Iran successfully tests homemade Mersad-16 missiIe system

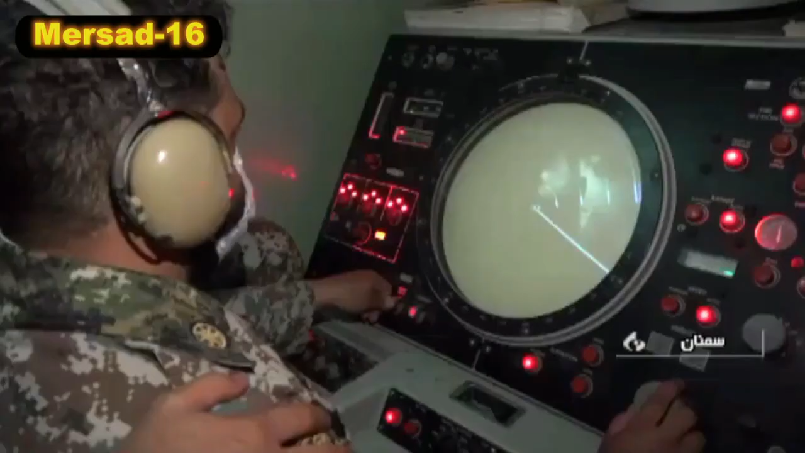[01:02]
adding a host of improved and new defense innovations to the previous model.
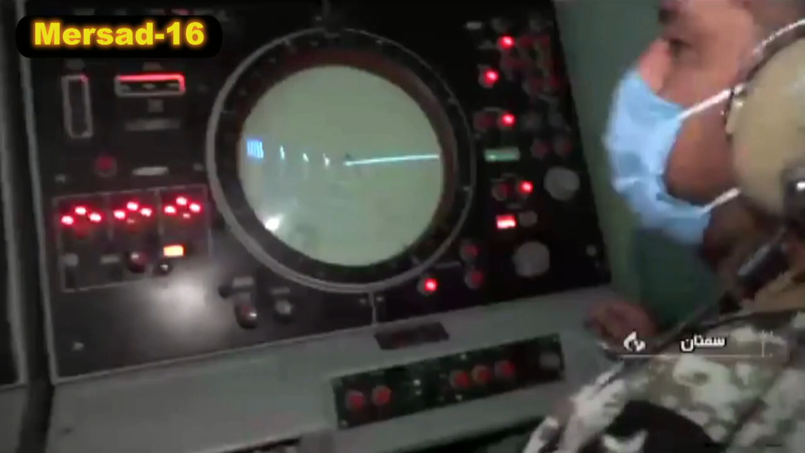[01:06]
It is entirely mobile and incorporates new Iranian radar technology and a new missile.